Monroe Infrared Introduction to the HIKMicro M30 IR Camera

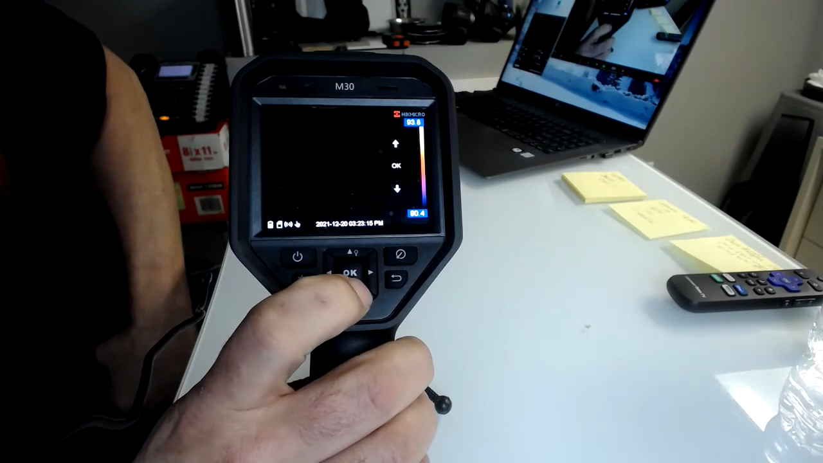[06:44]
If I hit the down button, they're both coming down. I can also do one touch adjust.
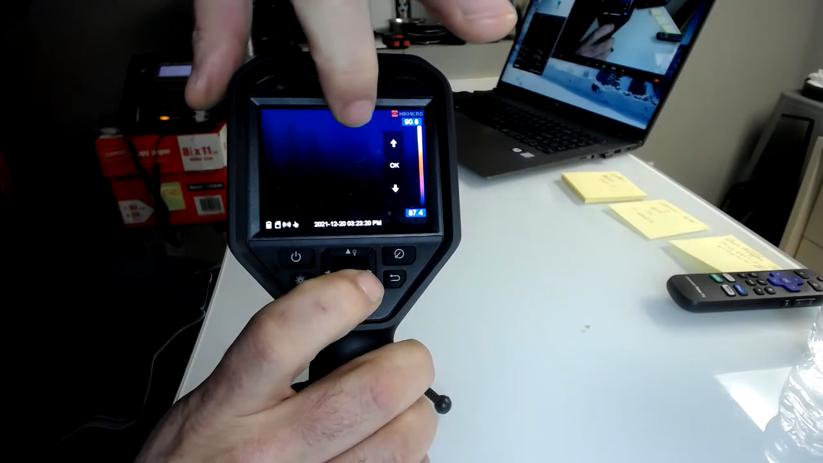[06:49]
So I can open up the screen
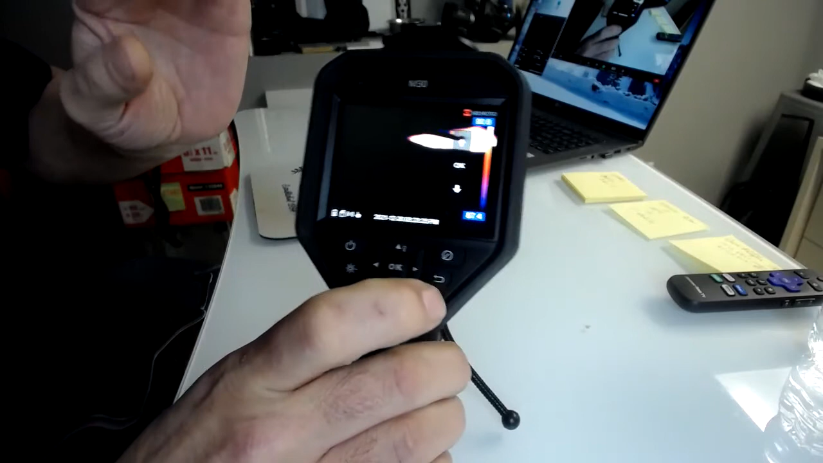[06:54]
and touch an area of my image and it will auto-tune the image for whatever area I touch.
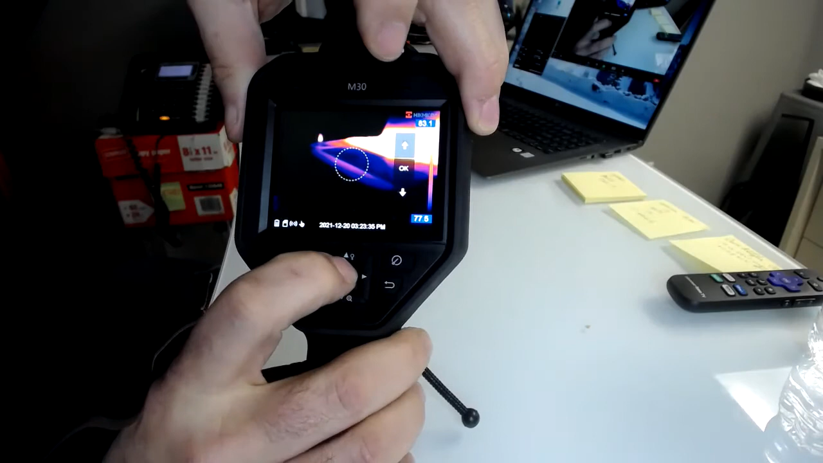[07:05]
When you're done, go back to live view. Take it out of manual, put it in auto and go back to live view.
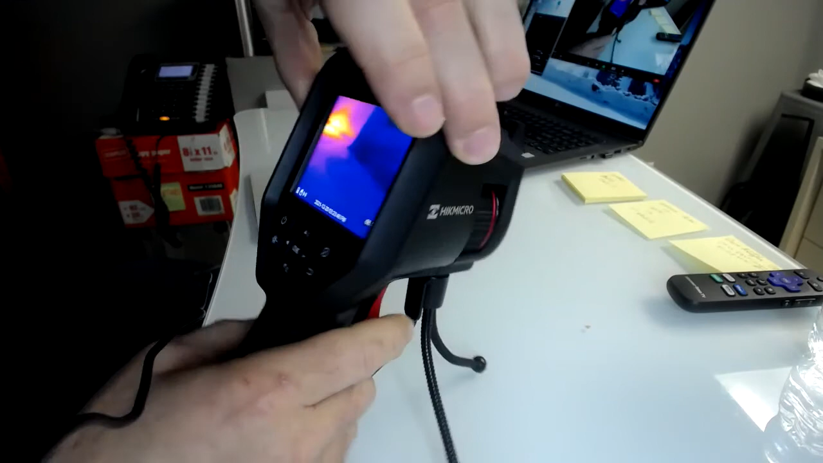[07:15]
There's a lot of very useful features. It's extremely rugged and durable.